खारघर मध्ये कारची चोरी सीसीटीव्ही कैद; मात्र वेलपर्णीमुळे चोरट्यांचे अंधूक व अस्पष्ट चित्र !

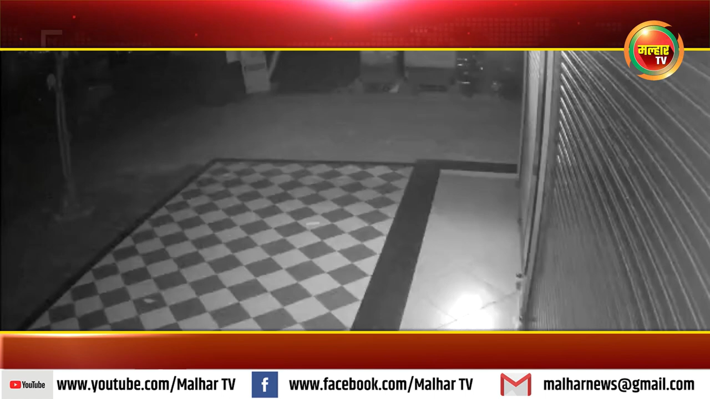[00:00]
सिडकोने वसाहतीन मध्धे लावलेले CCTV कैमेरे सध्या वेलपरणी मोले विवेख्यात अड़त लेने चोर्टांचे फावले आहे त्या मोले चोर्टांचे पकड़ावे असा प्रश्ण तपास
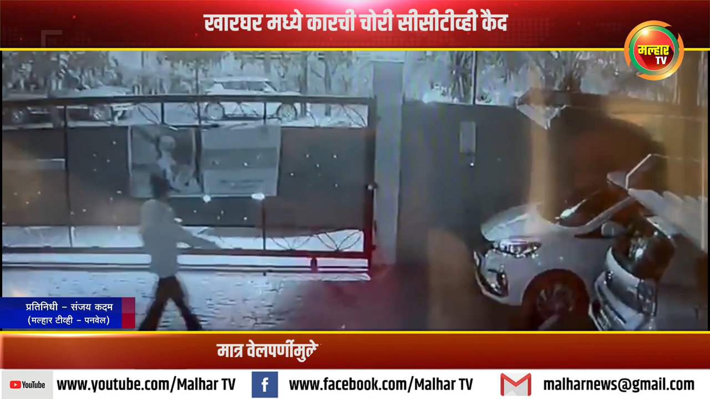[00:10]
यंत्रणां समर उबार आहिला हे खारगर वसाहती मधिल सेक्टर दाहा मधून नुकतेच सफेद रंगाची मार्योती बलेनो गाडीची चोरी चाली त्याच दिवशी सेक्टर 20 मधून राखाडी